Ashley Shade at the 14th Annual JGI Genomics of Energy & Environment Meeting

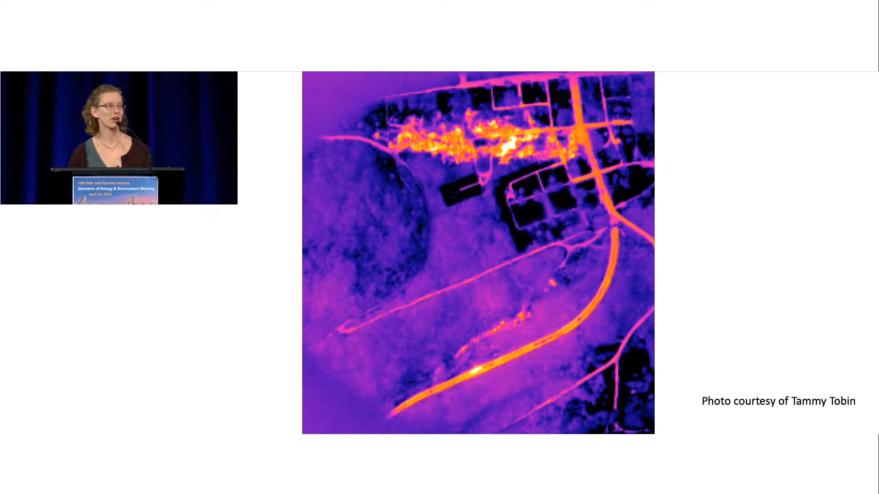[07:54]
this way and fire front two down this way the origin of the fire is over here this used to be old route 61 it was a thoroughfare but then it fissured from pressure from the fire underneath and has since been decommissioned because it's no longer functional as a
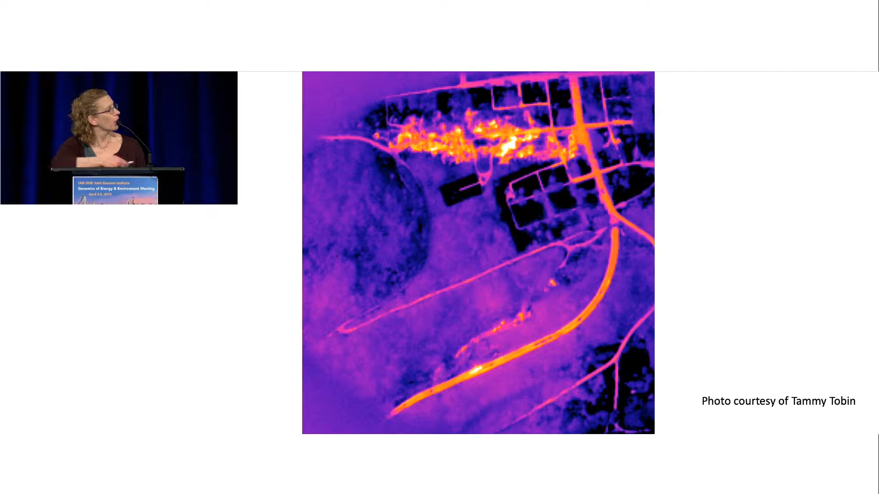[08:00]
up here it is an active part of the fire along front one and it's still active in this area today and so here are sampling sites we went out for the first time in 2014 after I